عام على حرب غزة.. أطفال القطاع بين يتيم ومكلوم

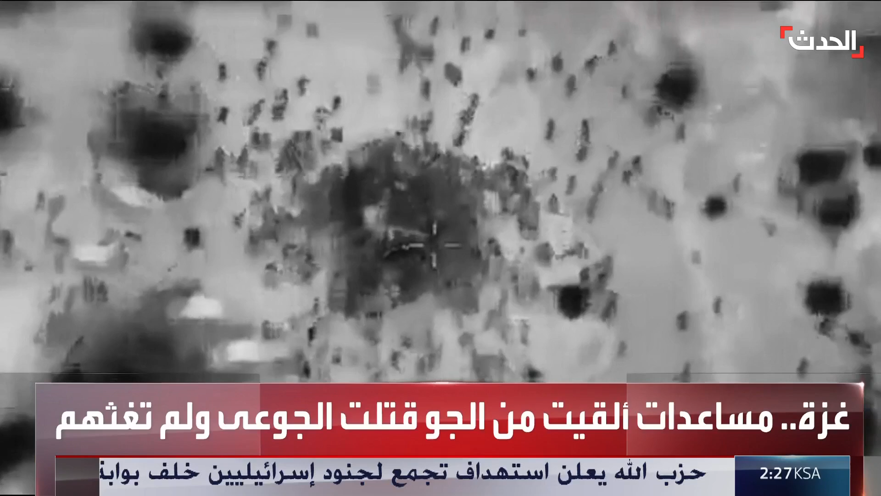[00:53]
في دقائق حولت إسرائيل طوابير الطحين عند دوار النابلسي إلى طوابير الموت،